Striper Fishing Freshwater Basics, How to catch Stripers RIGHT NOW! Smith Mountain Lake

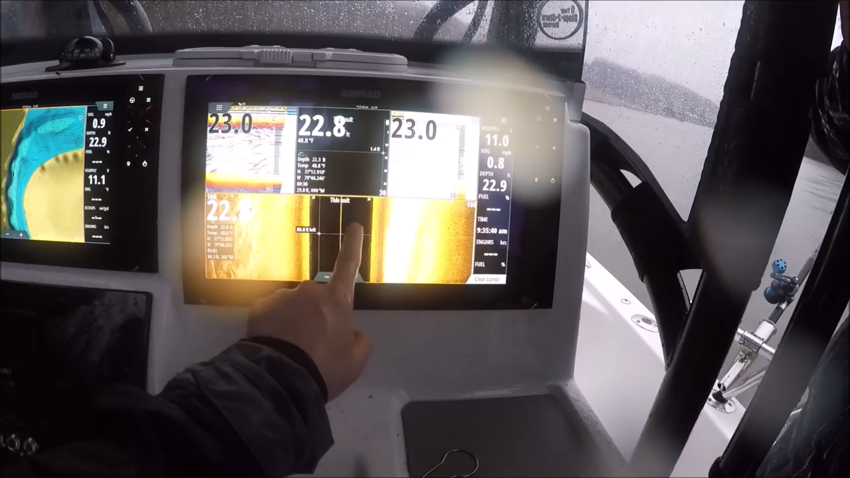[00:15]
My fingers are all white. See those fish hanging in those rocks right there?
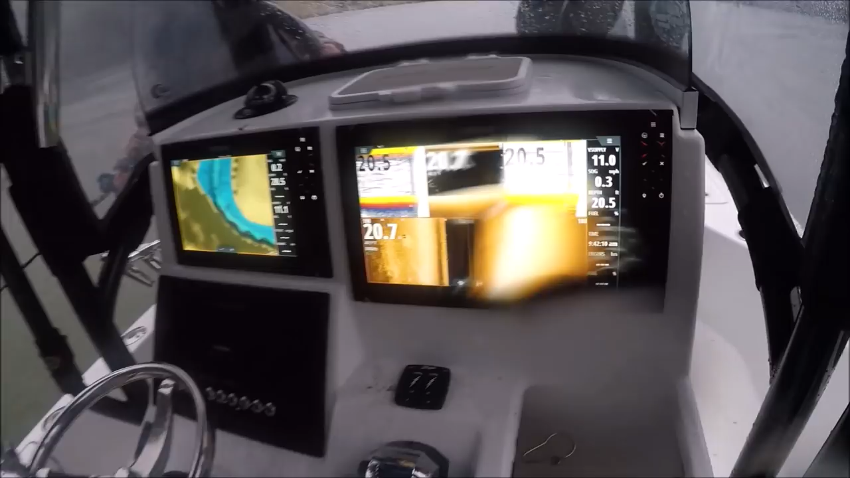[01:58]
Look at all these fish right here. Pulling boards up on the banks and stuff like this in this river system.
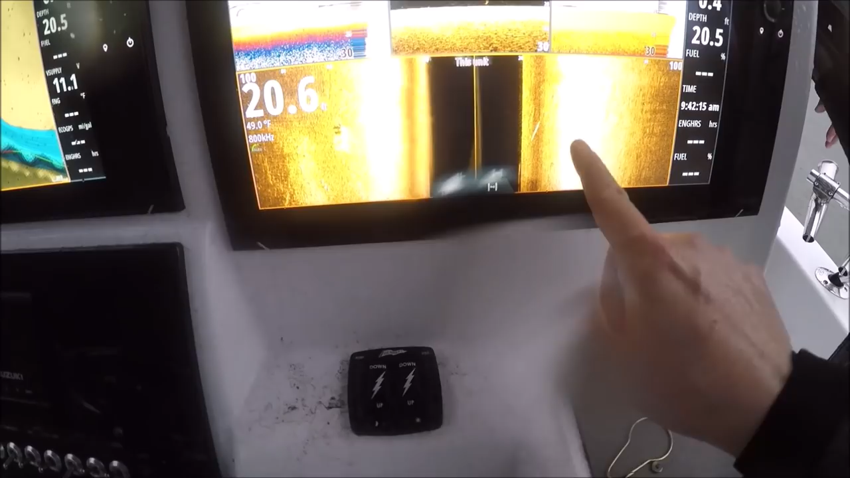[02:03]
On screen: water 49.0°F
You need to have side-scan, man. Yeah. I mean, if you want to mark him anyway. All those fish.
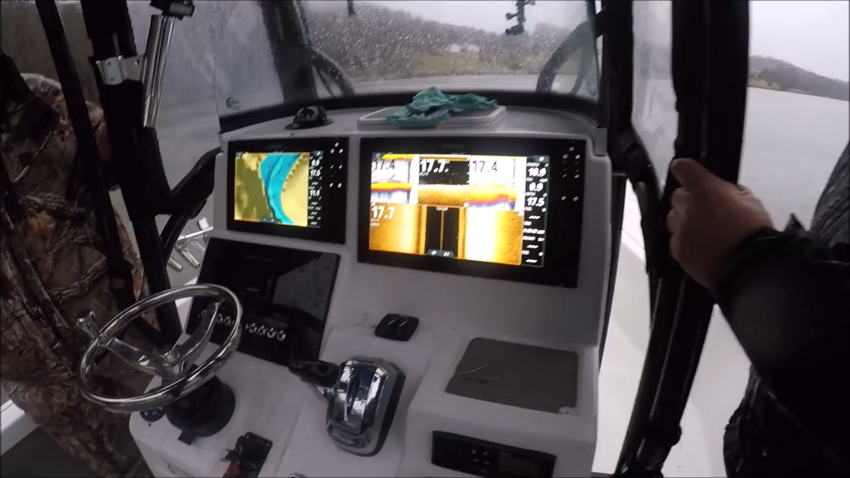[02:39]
Yeah, that's fish. Right here? Yeah. Those big ones right there. I mean, that's...
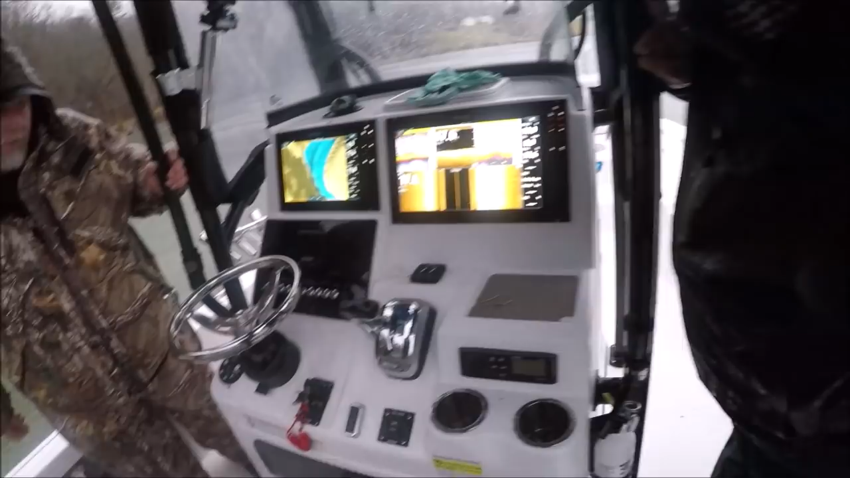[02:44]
Those big, uh... Shadows, man. That's a nice fish to the left here.
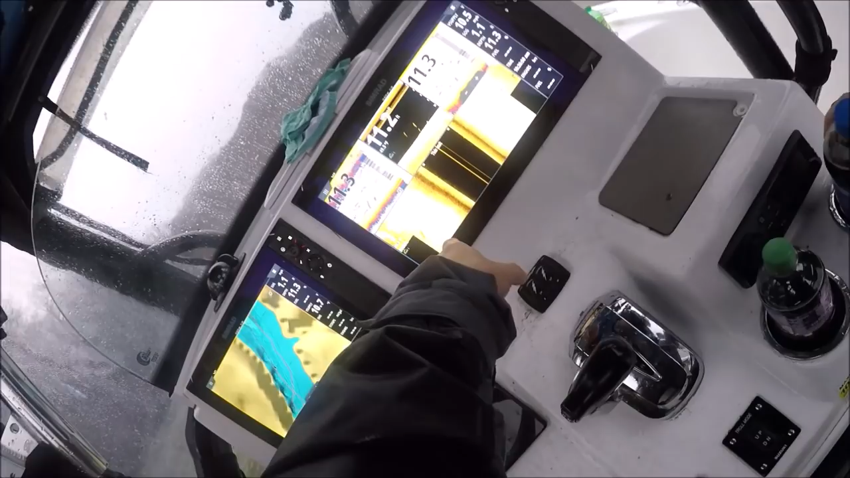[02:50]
That's a really good fish right there. There's multiple fish. Two, three fish on the left right here.
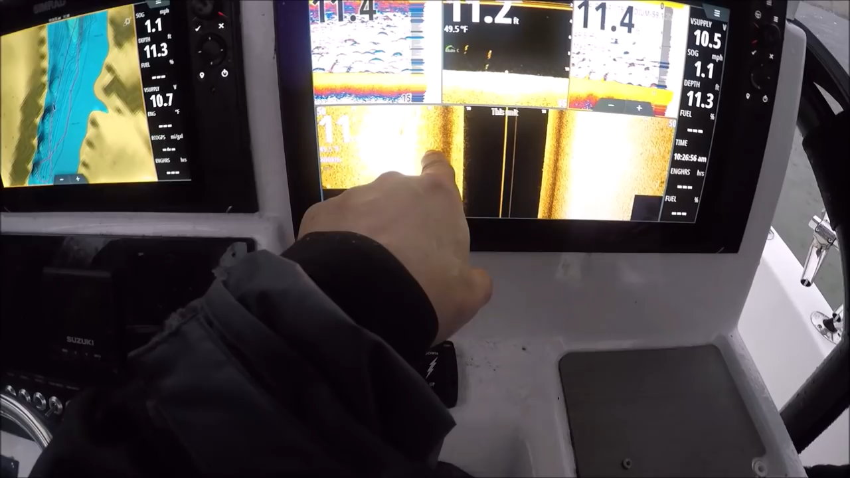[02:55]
They're here right off the port side. You see how long they are? Three fish. You only get that with the active imaging transducer.
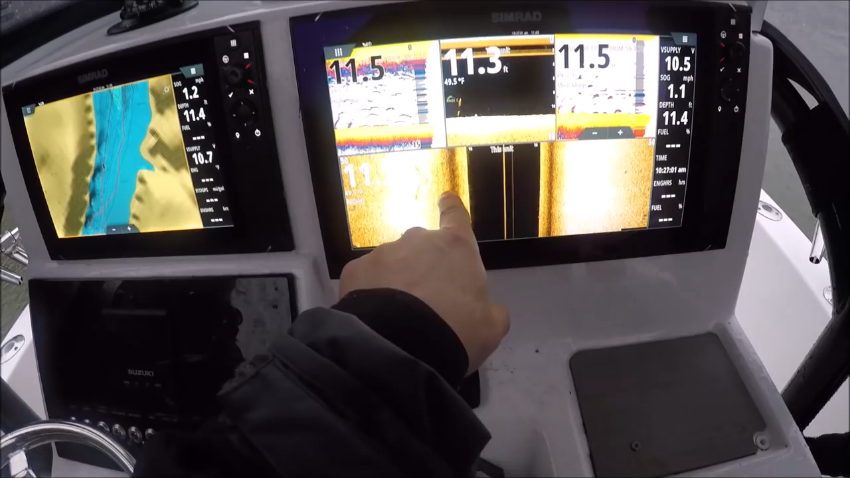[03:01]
I've used 3D and all the other ones and... How far out are they? To mark fish 30 feet, 25 feet.
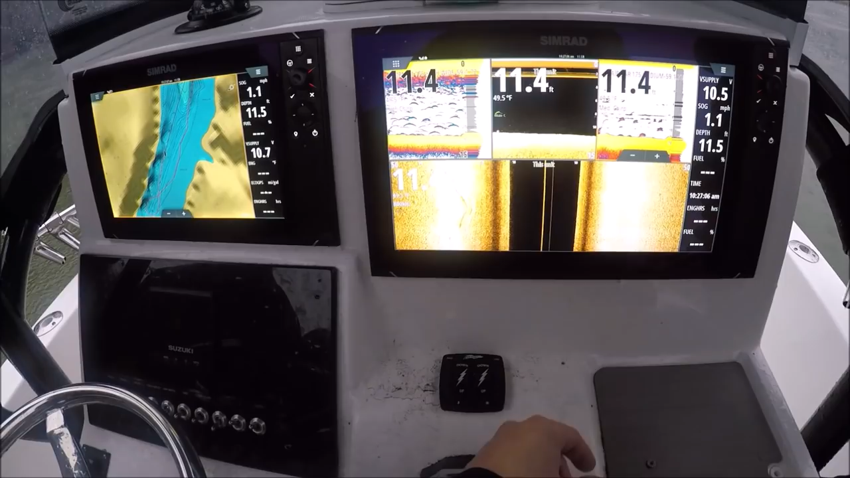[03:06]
On screen: water 49.5°F
You see how far they are over the bottom return?
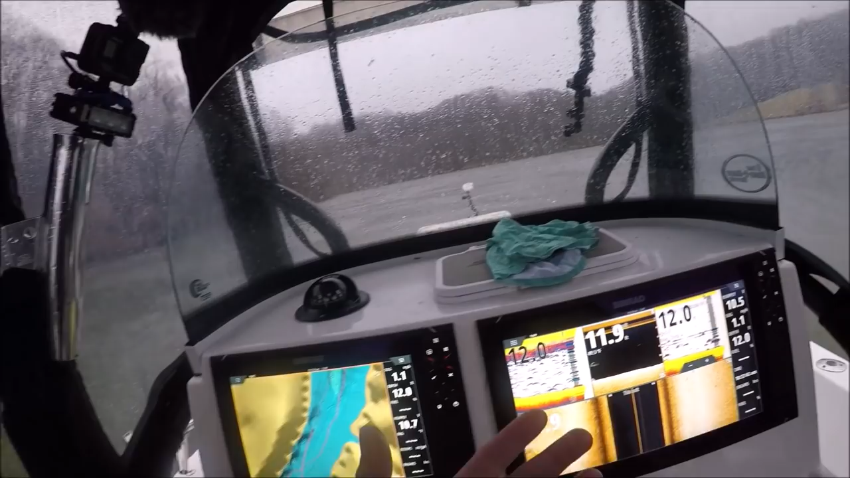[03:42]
Any other side-scan I've used, even other brands, they do well up to about, you know, you know, about that far in the lane.
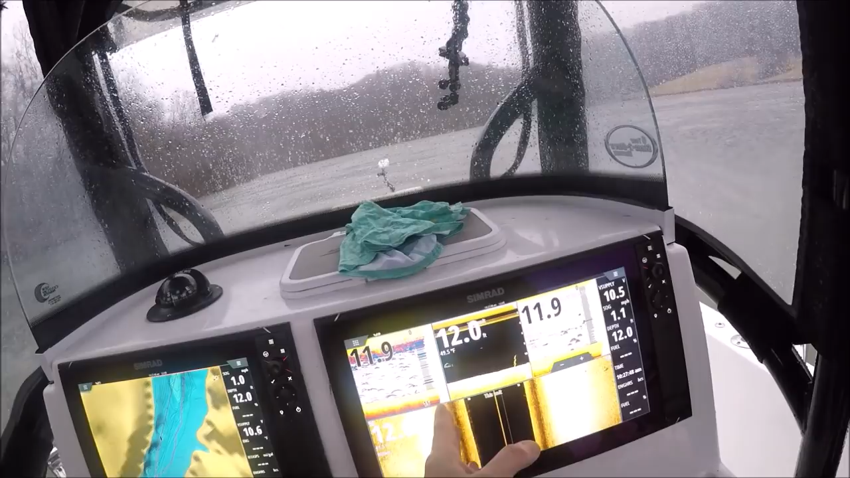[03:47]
Of course, it's different to whatever the range is, you know.
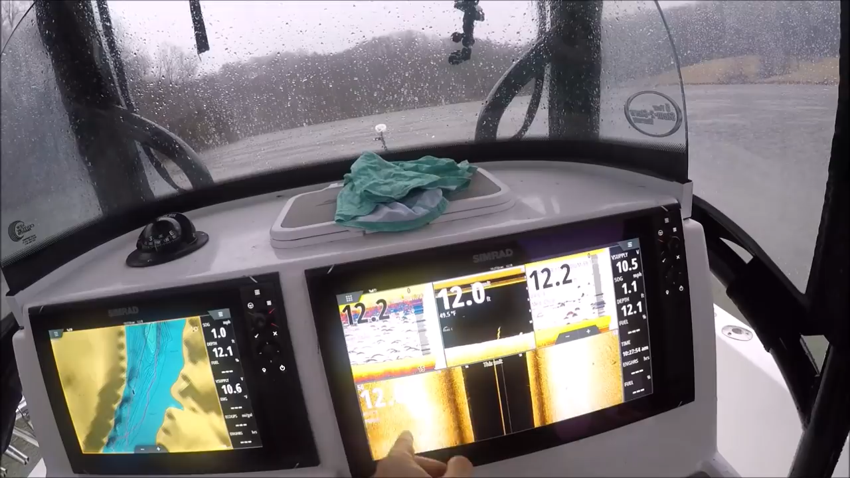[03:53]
But you'll see the shadows a lot, but not the returns unless they're really close to the boat.
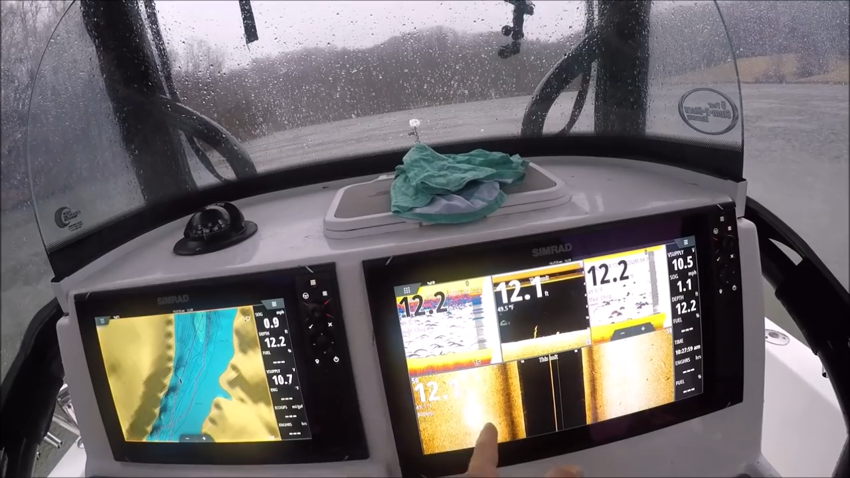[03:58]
When they get further out and you see them, I only really see that with the active imaging. That's what I love about it the most. Because I see actual fish, not just the shadows.
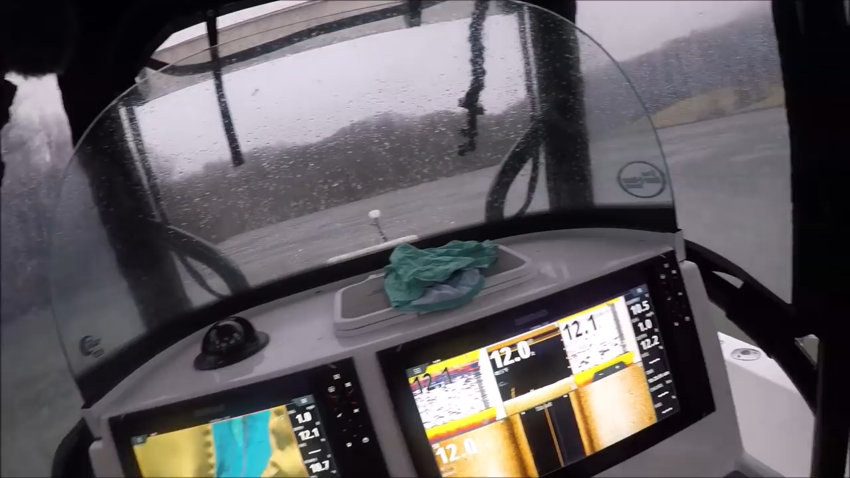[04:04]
And I see more fish. No. About right there. That's about what I gotta do.